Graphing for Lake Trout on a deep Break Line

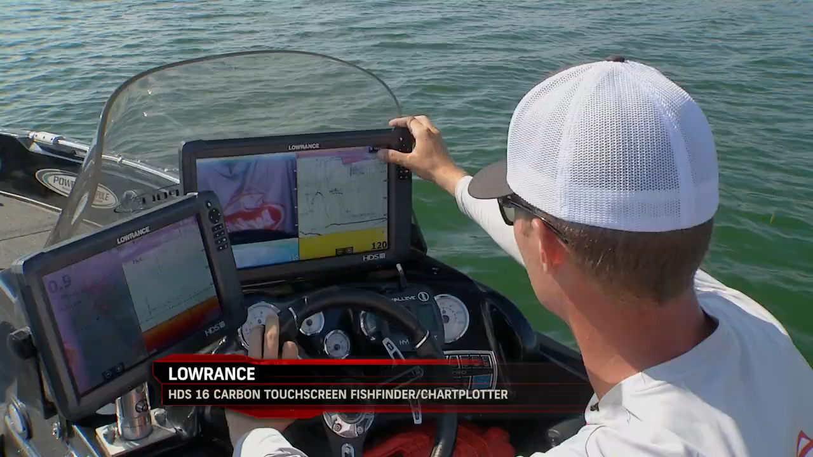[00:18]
And he's driving around looking for a pot of lakers, 70 to 90 feet of water roughly.
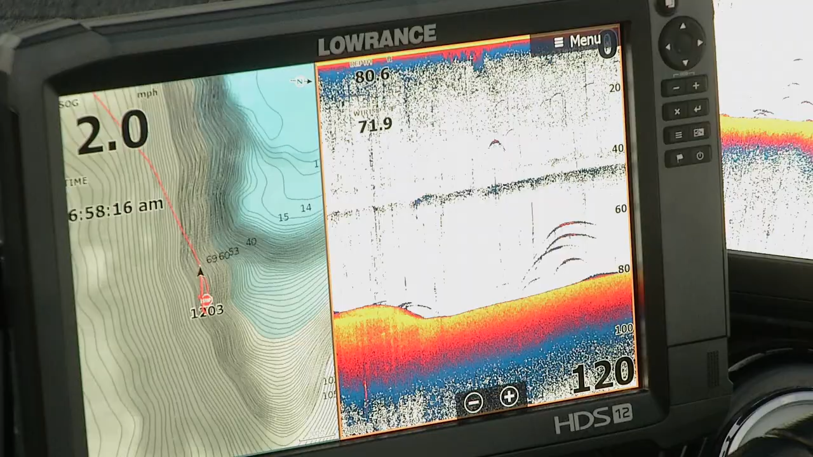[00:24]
On screen: speed 2.0 mph
And what we're looking for is four or five, six of them all together, big yellow marks.
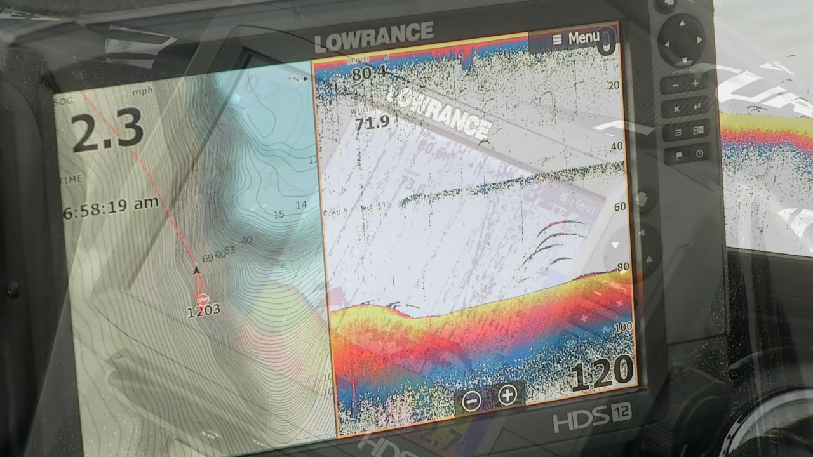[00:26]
On screen: speed 2.3 mph
When we get directly over the top of those pods, he'll drive over them.
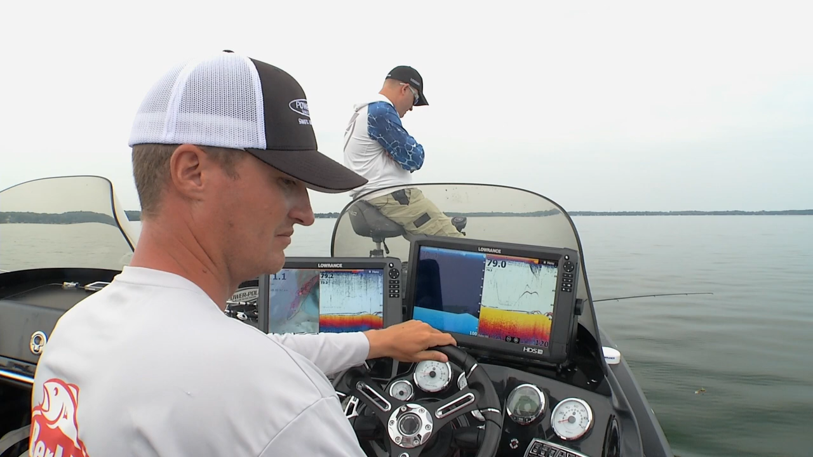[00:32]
He'll actually back up right over the top of them so they can see them real clear on the unit back there.
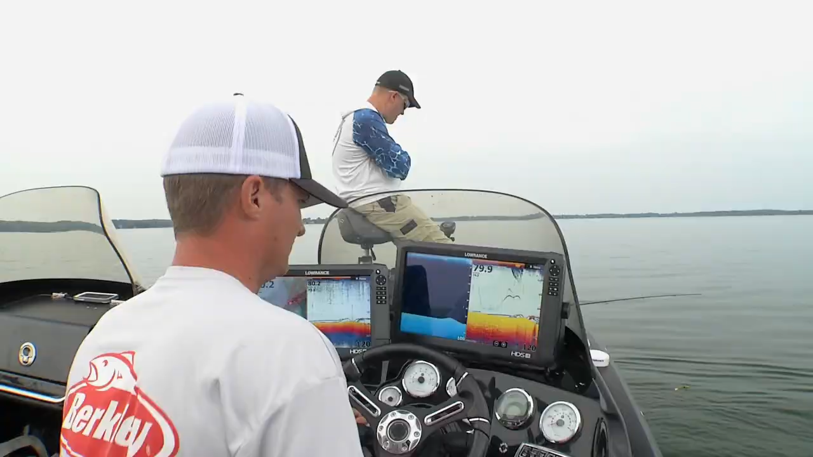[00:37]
And I'll hit anchor mode instantly up at the bow.
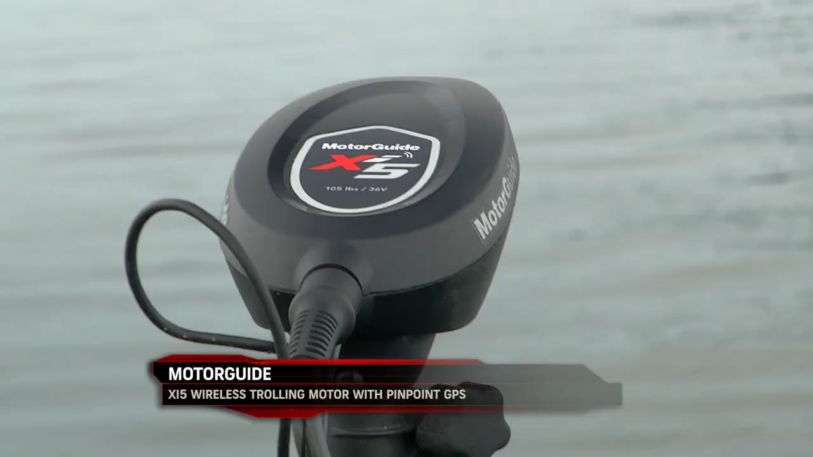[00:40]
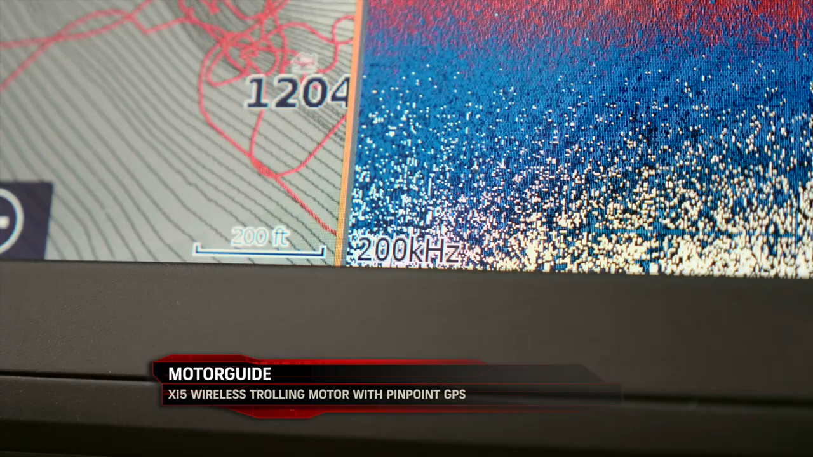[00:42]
I'm actually using 200 frequency up here. So my cone's a little bit narrower and that's going to allow me up front to basically ice fish these lakers.
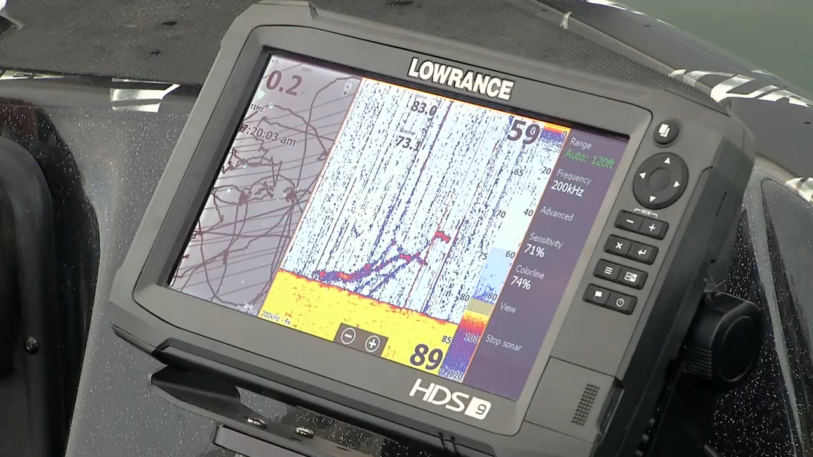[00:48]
You can see that shiver minnow go down.
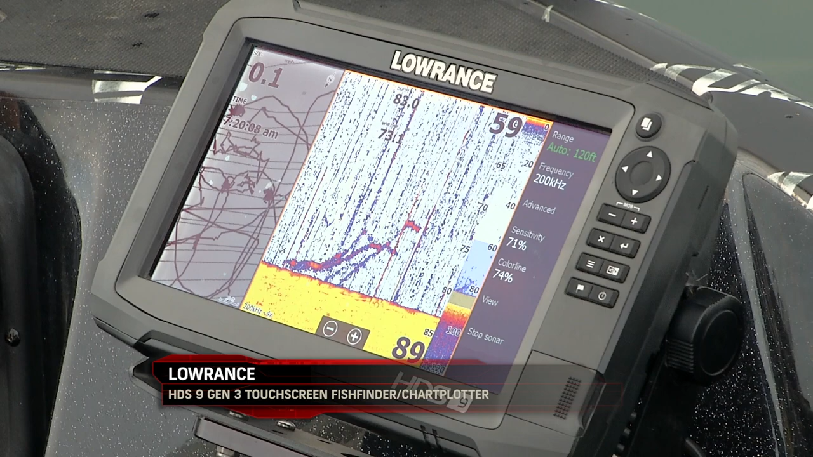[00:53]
You can make sure that you keep those baits above those fish. And when there's four or five, six of them, they're actually going to compete for that bait.